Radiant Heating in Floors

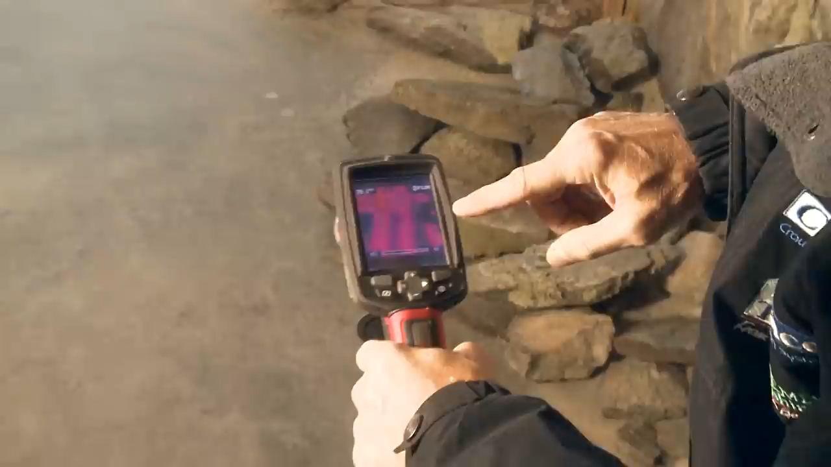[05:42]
Let's take a look with a thermal imaging camera and we can see the lines formed by the warm heat pipes cast in the concrete slab.
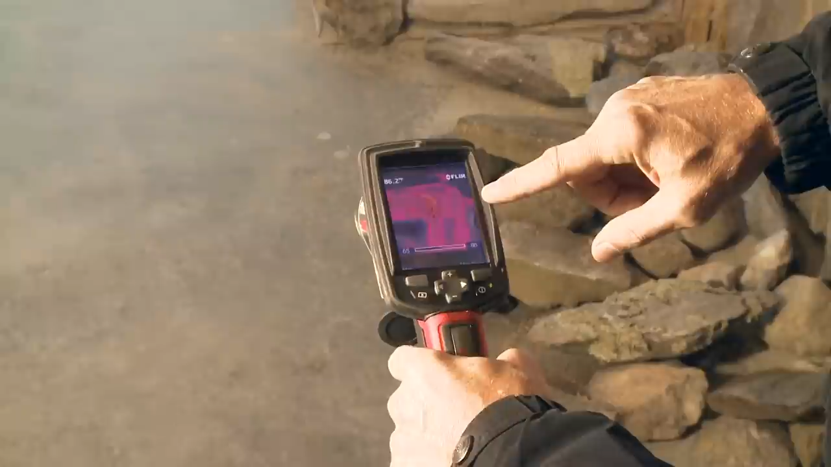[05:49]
And that is 83, 86 degrees in spots. And we have a nice warm, even heat in that floor rising to warm you.